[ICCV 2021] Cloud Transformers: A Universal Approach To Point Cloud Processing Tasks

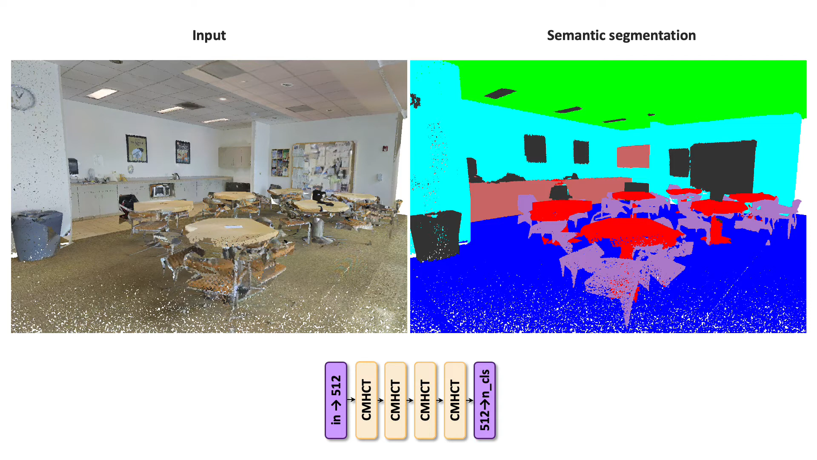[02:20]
We can visualize the operation of the semantic segmentation by the segmenting cloud transformer.
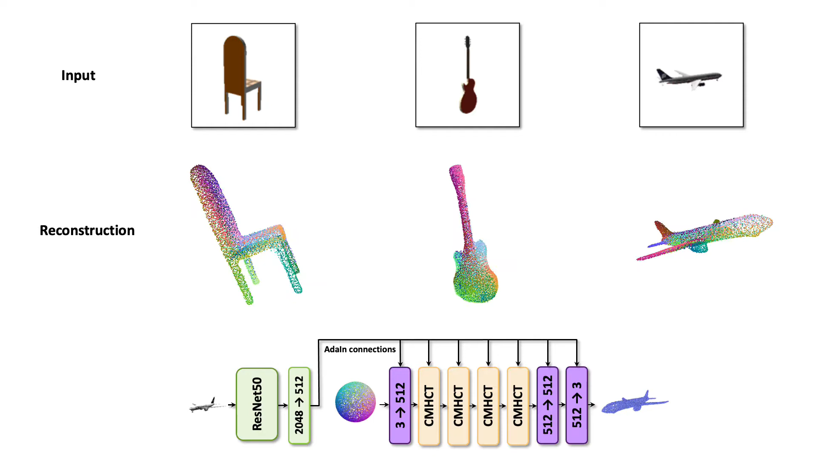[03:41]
Nevertheless, the cloud transformer managed to correctly use symmetries to recover plausible reconstructions. Here, for one input, we visualize how a sphere is progressively morphed into the result. On the left, we show the cloud rasterized by four heads within one of the first layers. In the middle, we show the visualization of four heads in the penultimate layer. On the right, we show the reconstruction result.
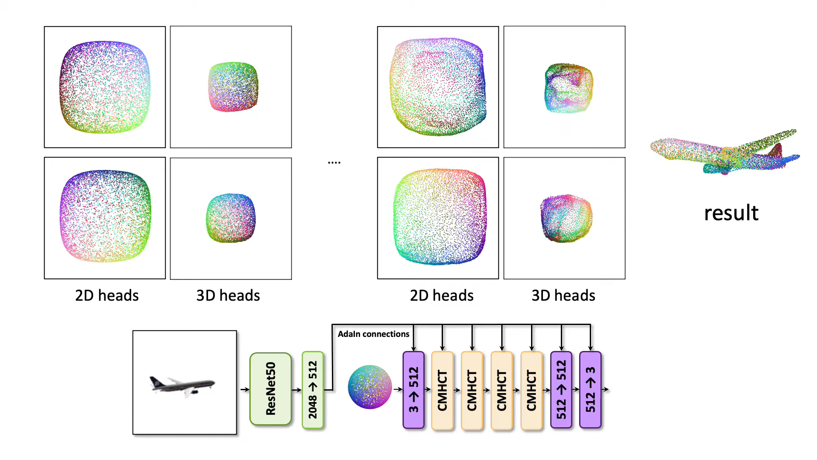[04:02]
Finally, we show the results of the cloud transformer that performs point cloud in painting.